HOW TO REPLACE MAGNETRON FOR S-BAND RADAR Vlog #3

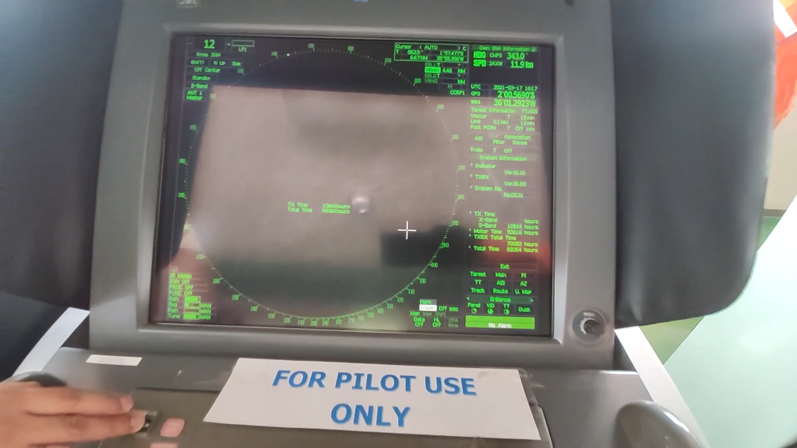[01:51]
At yung main source sa wheelhouse panel.
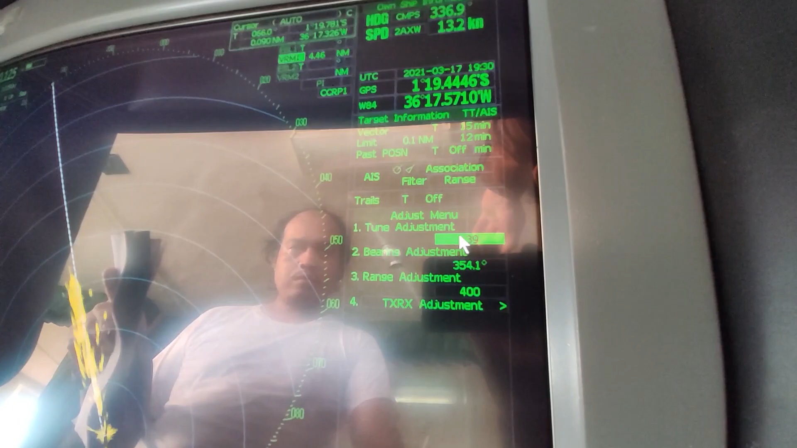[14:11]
Turn on the power supply of the display unit of the radar
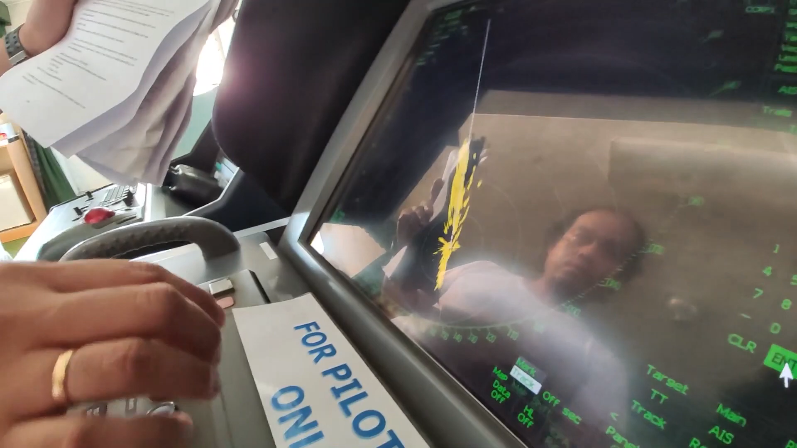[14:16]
and fully take pre-heating time A standby state is maintained about 20 to 30 minutes
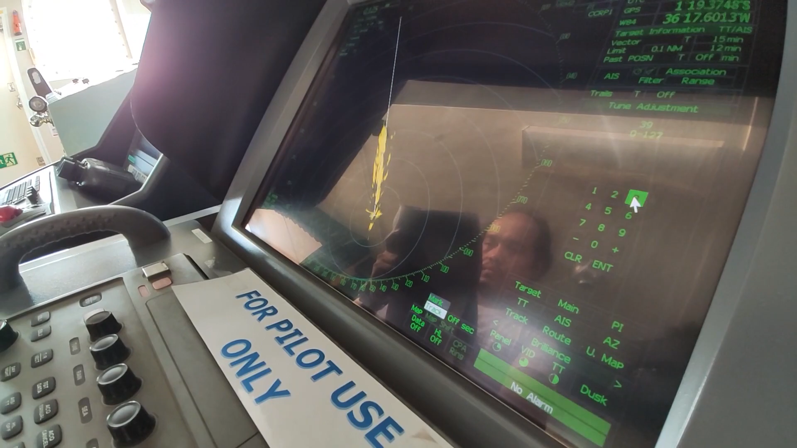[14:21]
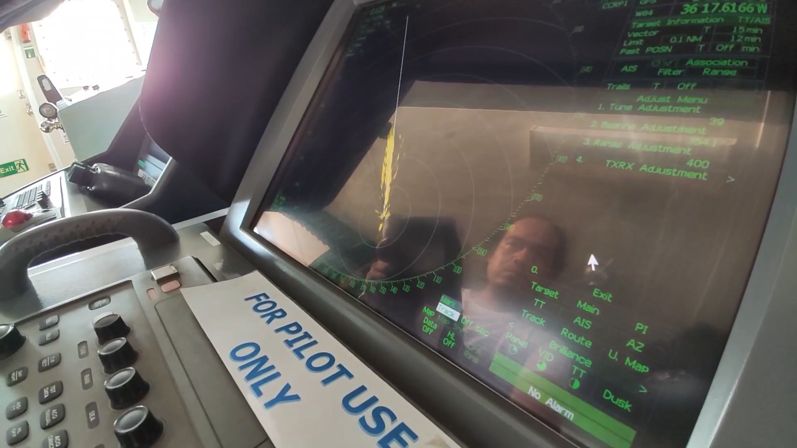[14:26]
So guys, after ng pre-heating time is mag-transmit tayo una sa short pulse range
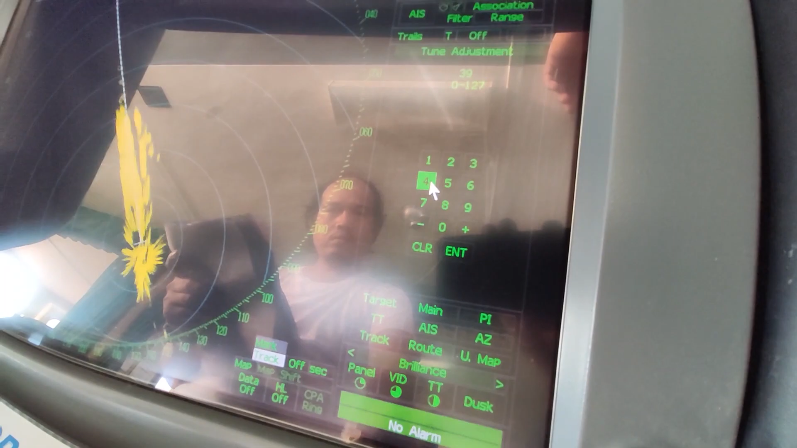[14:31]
Then switching to long pulse range for about 5 minutes for each pulse
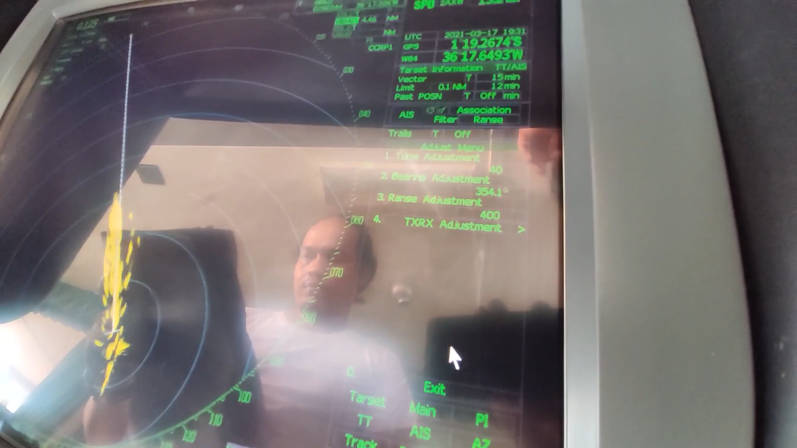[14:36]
Just go to menu by pushing it for a long time then
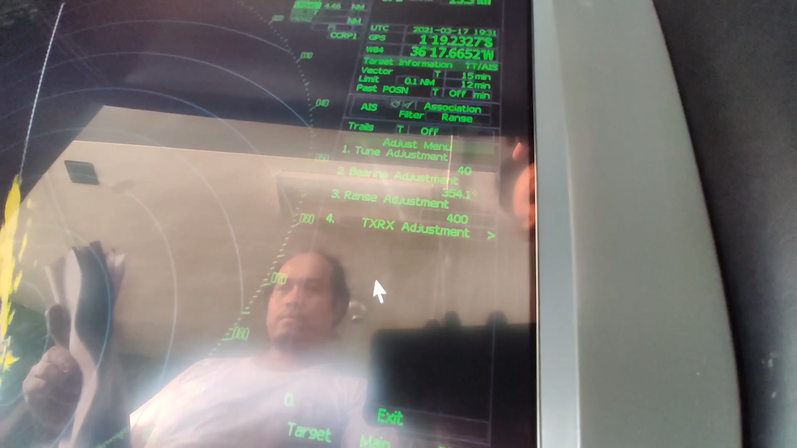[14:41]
enter 0 to access the serviceman menu
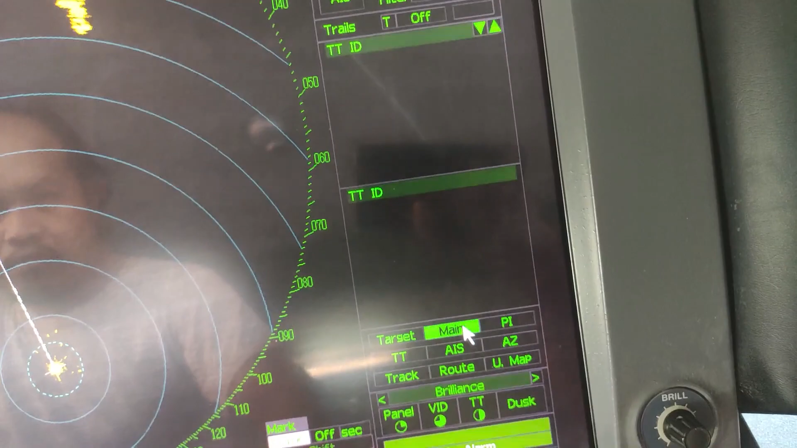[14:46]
Then open the tuning adjustment screen and perform the tuning adjustment and select enter By the way, mayroon naman itong manual para masundan nyo talaga ang step-by-step procedure for transmitting in short and long range pulse
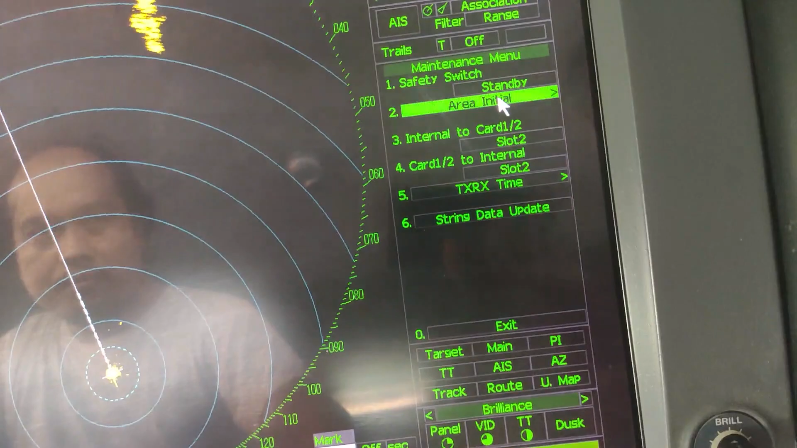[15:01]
Then tune adjustment after
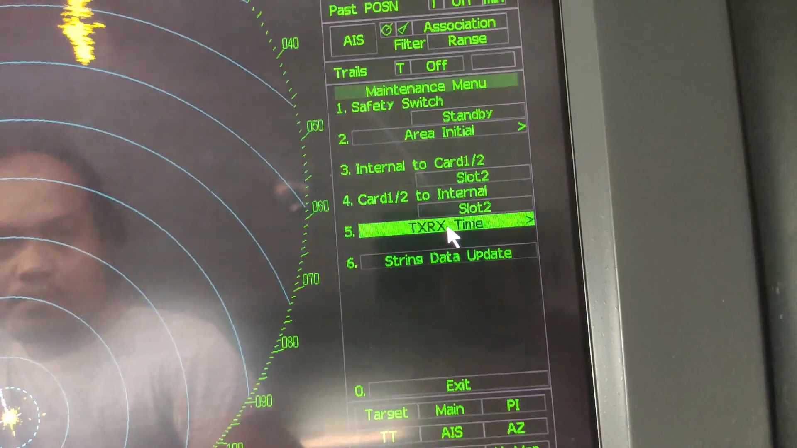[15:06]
Also check magnetron current that 6 to 9 scale is shown with the test menu for long range state
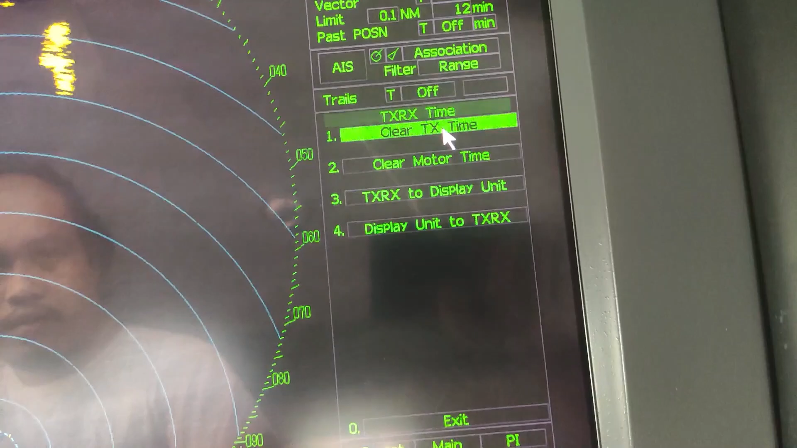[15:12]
Then after all the tune adjustments are done Pwede
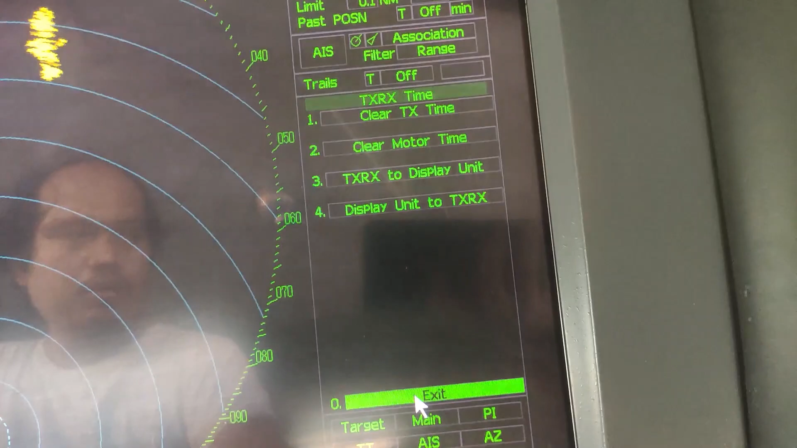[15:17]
na natin i-reset to 0 ang TX time ng ating radar The purpose of
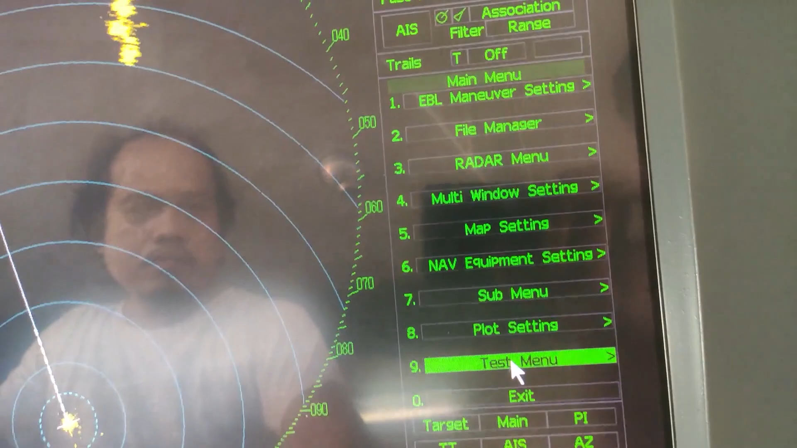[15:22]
resetting the TX time is
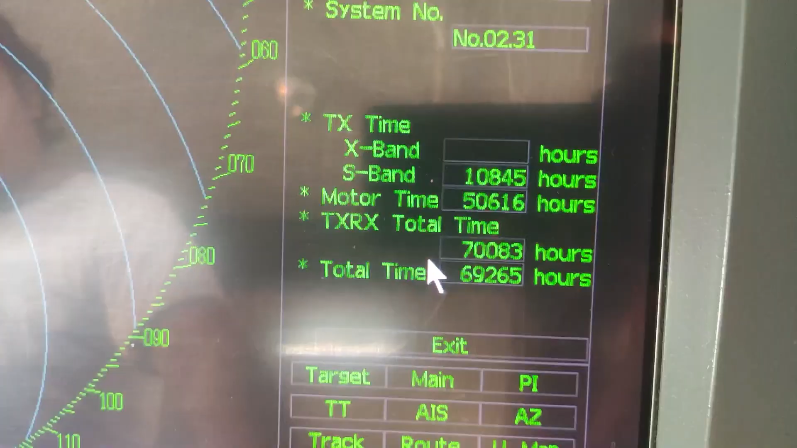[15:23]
para malaman natin kung kailan na naman ang next magnetron renewal